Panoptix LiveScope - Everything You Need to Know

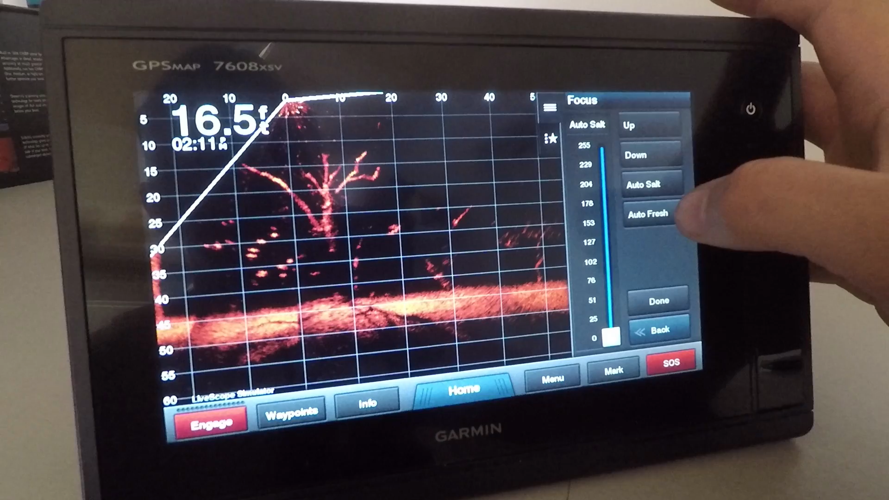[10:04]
You can also control manually here as well.
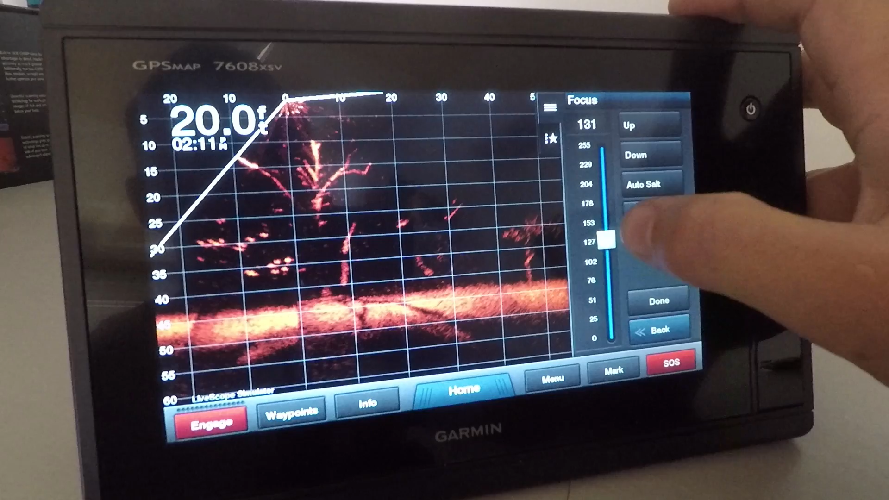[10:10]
Now I haven't really seen too much of a difference of what this scale does in the demo. So be interesting to play with on the water and see. But basically, it's just adjusting your gain settings based on clarity and salinity in the water.
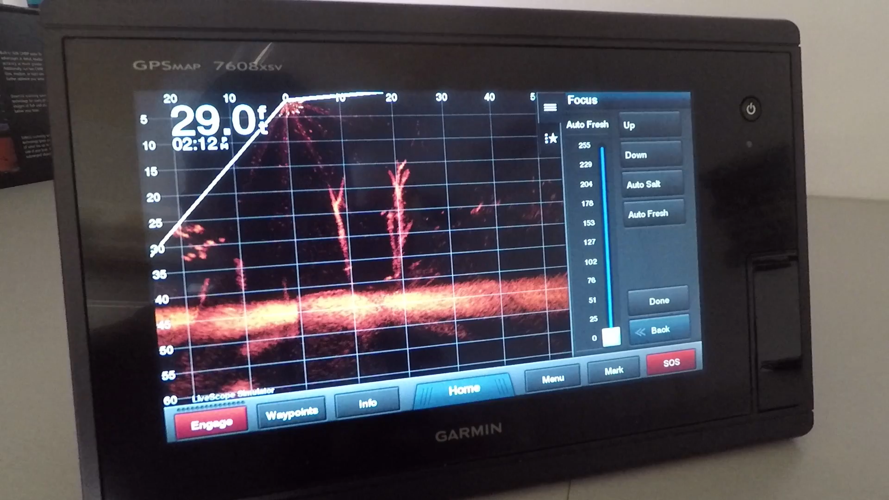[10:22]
Probably not something most people need to mess with. But it is there if you are having issues with a lot of clutter on your screen. And our last option is restore sonar defaults.
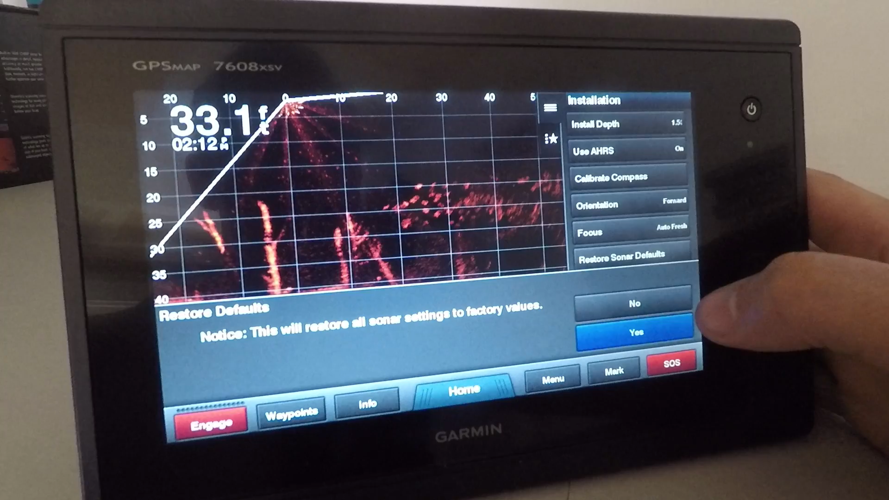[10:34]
So if you've, you know, played around with this, you don't like what you've done, you can just go right back to the factory defaults. Now just back to this AHRS.
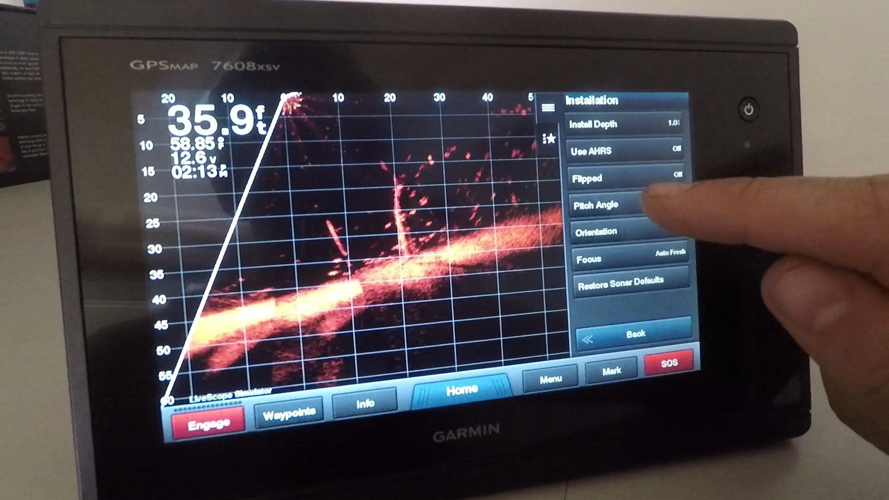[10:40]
On screen: depth 35.9 ft
If you turn it off, we've already talked about pitch angle, you can also do flipped here. So it can go on or off.
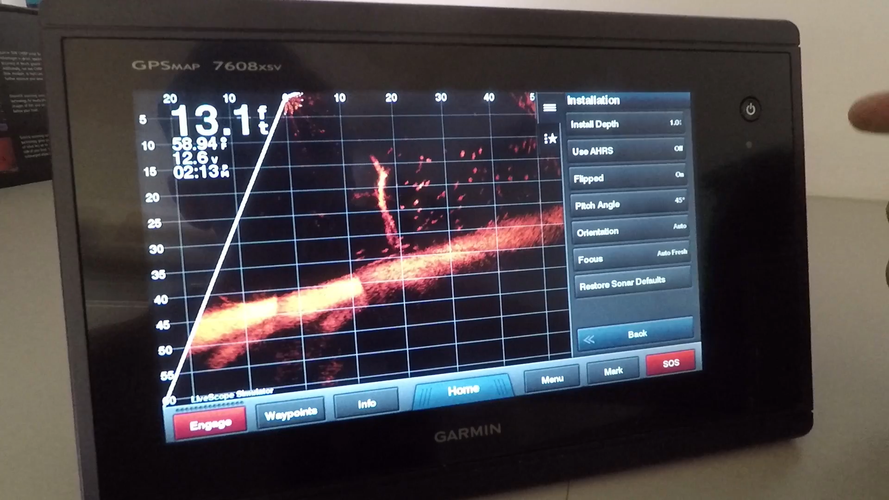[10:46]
On screen: depth 13.1 ft
So that'll just adjust how your your screen is being displayed if you need to.
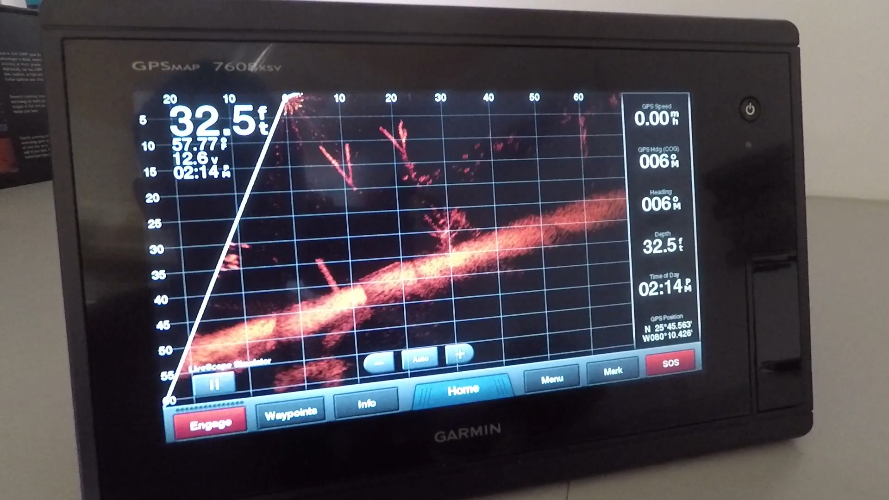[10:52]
On screen: depth 32.5 ft
So really with this, the main thing you're going to be adjusting in here is your gain if you want to play with that.
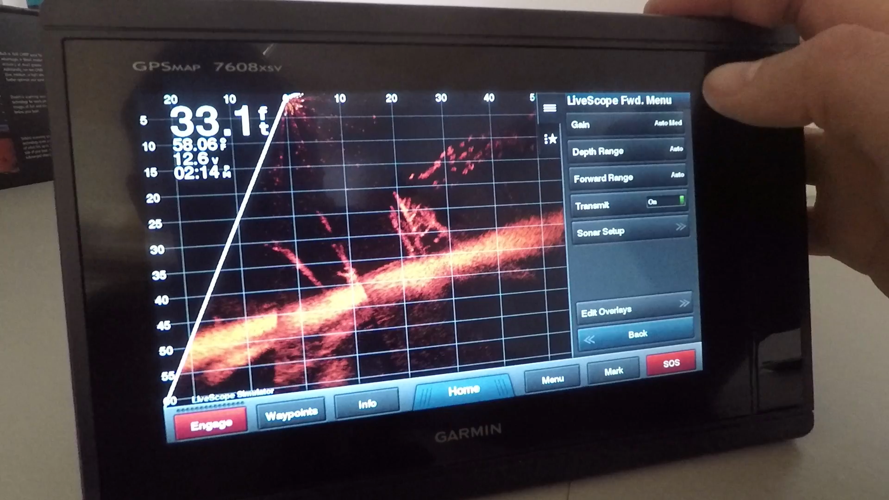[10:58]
On screen: depth 33.1 ft
But other than that, that's really about it. The auto depth range works really well. Again, you can play with that and you do have control of that right on the screen.
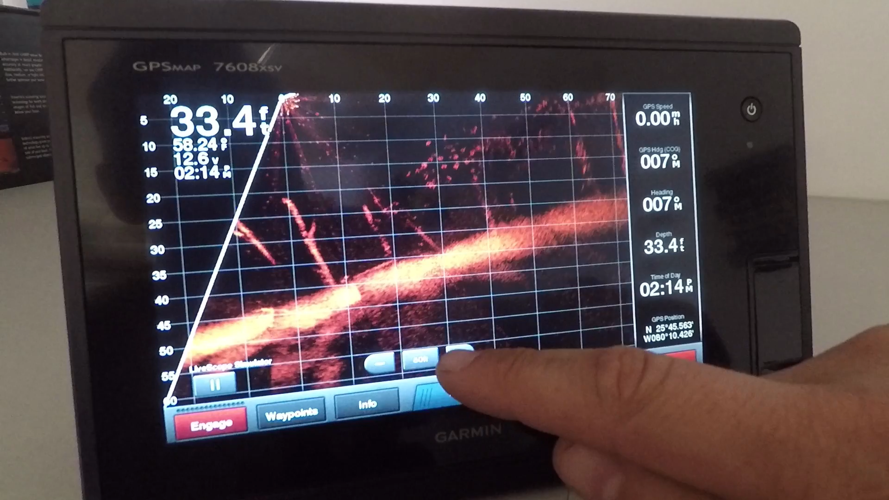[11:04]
On screen: depth 33.4 ft
So you don't even need to go into the menu there, which is nice. The only thing you have to go a little bit deeper into the menu for is your color gain, which is one thing I wish Garmin would put a little bit closer up in the menu so we didn't have to go in as deep. But once you get your color picked, amber is probably going to be the most popular, copper as well.
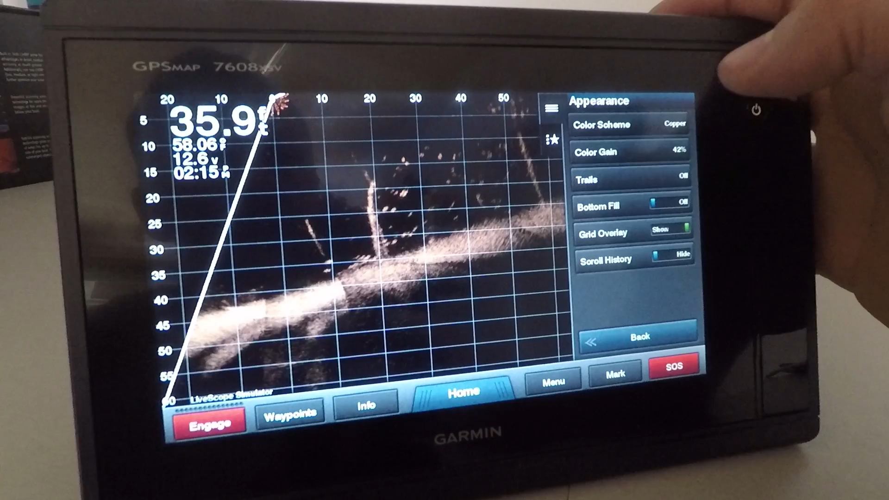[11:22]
You can adjust that gain and kind of go from there.
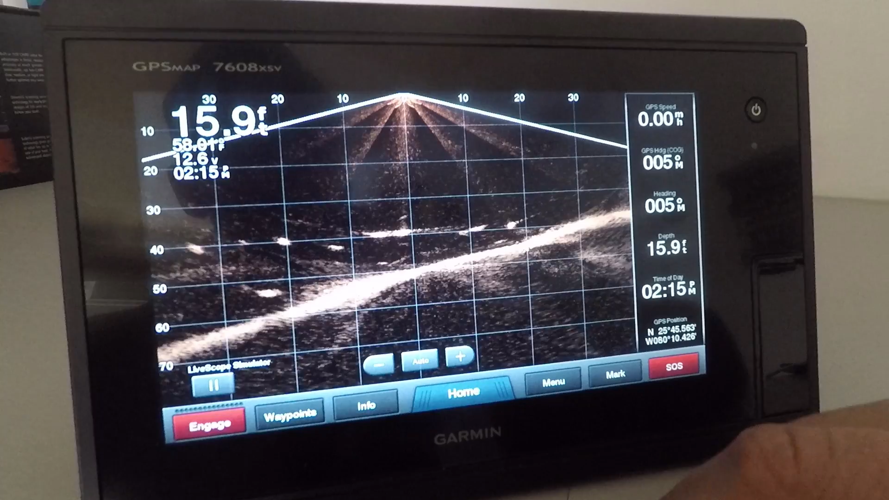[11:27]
On screen: depth 15.9 ft
Okay, now in our down looking, I find these colors I don't like near as much.
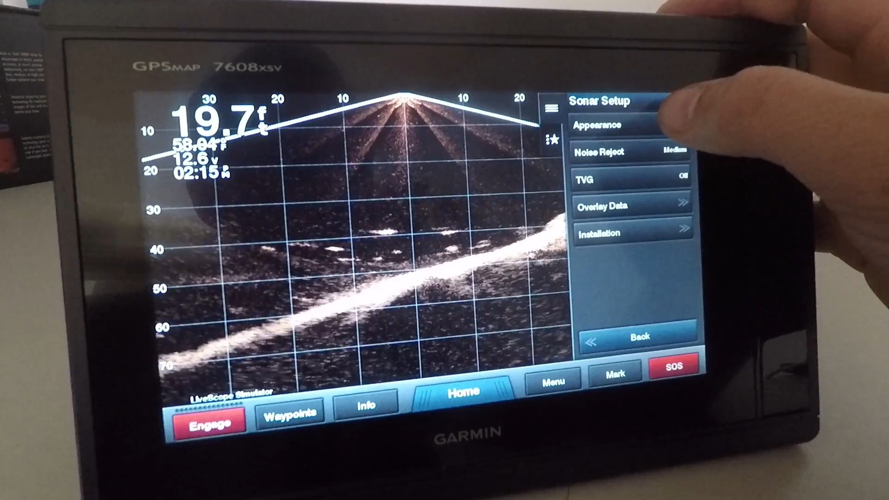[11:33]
On screen: depth 19.7 ft
So what I've done in there, I've been playing around with is the blue. I really like that blue.
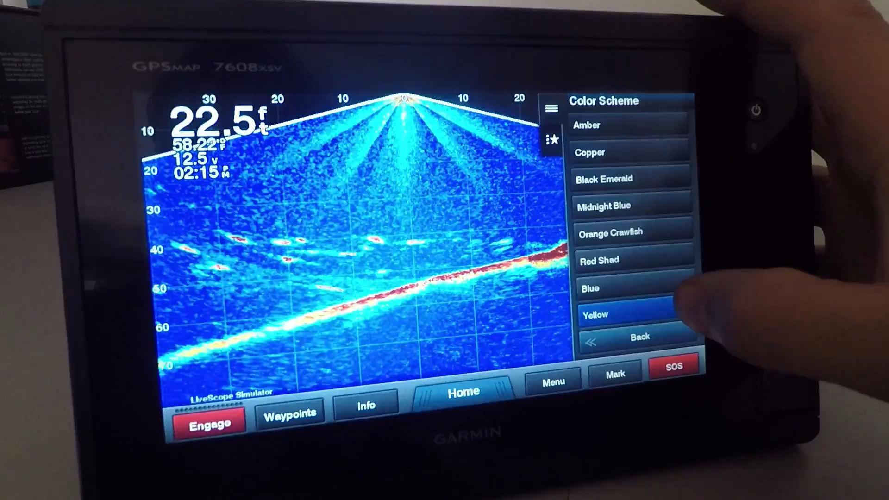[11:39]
On screen: depth 22.5 ft
The yellow is one I've been a fan of on the older style panoptics, but I don't think I'll be using that too, too much.
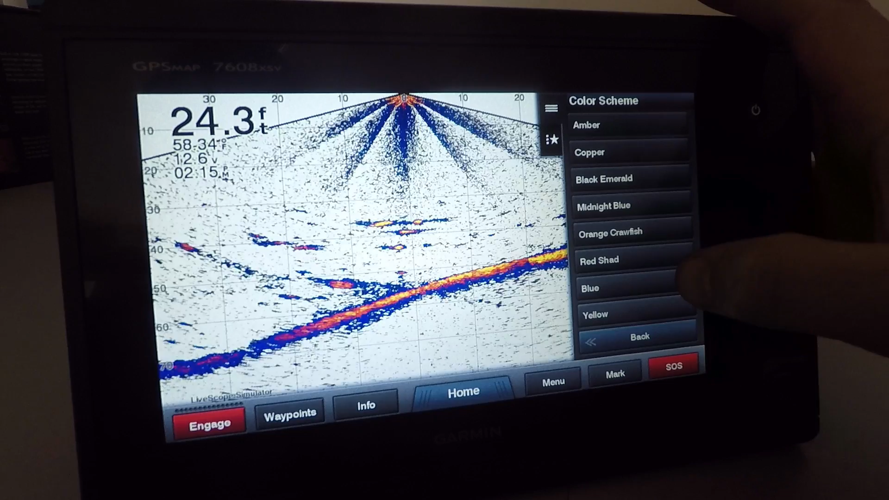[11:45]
On screen: depth 24.3 ft
The blue is going to be really good when you're vertically fishing. That's where it's going to excel.
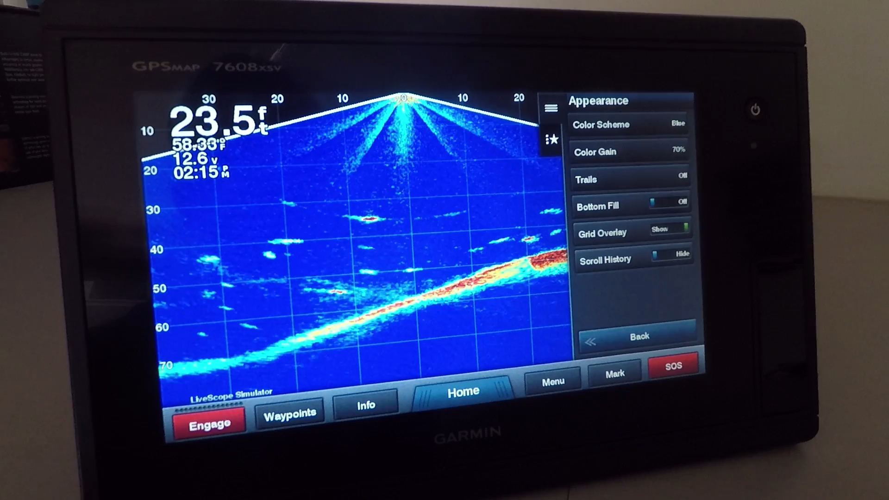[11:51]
On screen: depth 23.5 ft
It gives you that high detail image, but just very easy to see. Now, if you want to see bottom structure and like get those really good quality images of fish swimming down below you,